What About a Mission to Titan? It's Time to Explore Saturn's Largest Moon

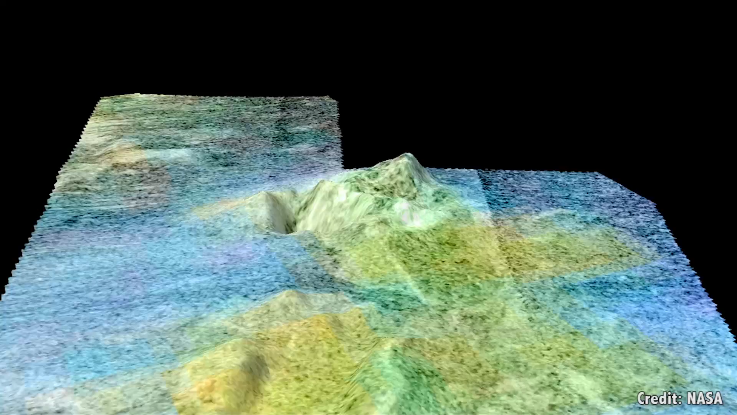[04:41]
There are regions of Titan that definitely look like there have been volcanoes recently,